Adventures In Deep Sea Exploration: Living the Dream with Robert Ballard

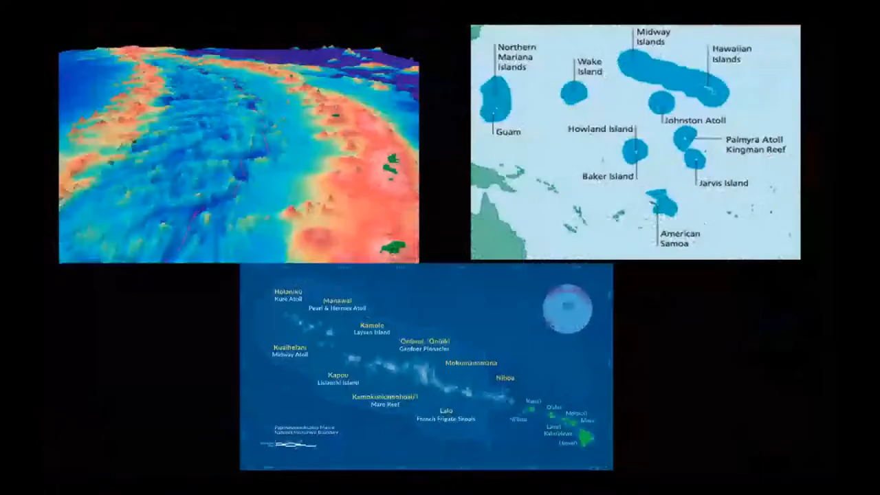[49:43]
And in our case, in the Nautilus, because we're waiting for that, I don't know what's the due date now, the ship, when do you think, 2024? Mid-2023, mid-2023, mid-2024, to come off into the battlefield. In the meantime, we're focusing with the Nautilus in the Pacific. And this is the holdings of America in the Pacific. And this is the Papahana Oumuakea, where the ship is here right now.